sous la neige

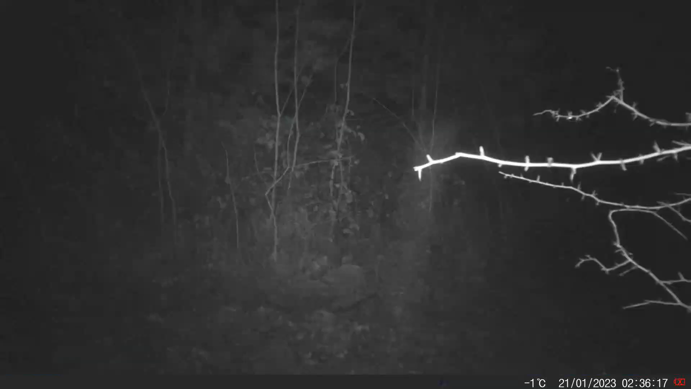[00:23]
et un super sanglier vu sur le dos il est passé sous la caméra